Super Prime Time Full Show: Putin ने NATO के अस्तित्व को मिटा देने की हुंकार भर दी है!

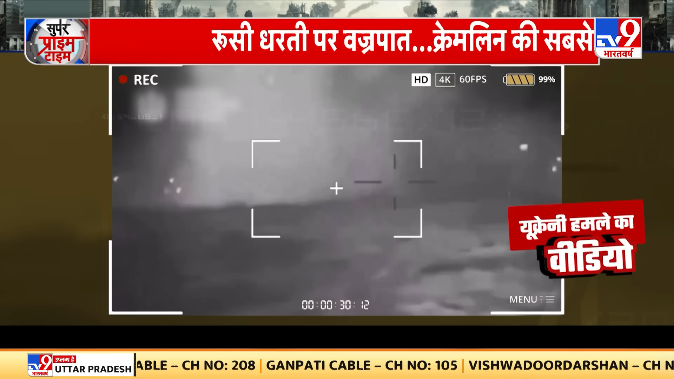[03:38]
बाद रूस के युद्पोत पर जबरदस्थ धमाका होता है और नाइट विशन कैमरे में धमाके की तस्वीर रिकार्ड होती है अब हमले के दूसरी तस्वीर देखिए रूसी युद्पोत ने युक्रेन के समुद्री ड्रोन को आते हुए देख लिया था और उसे रोकने के लिए फारिंग भी की था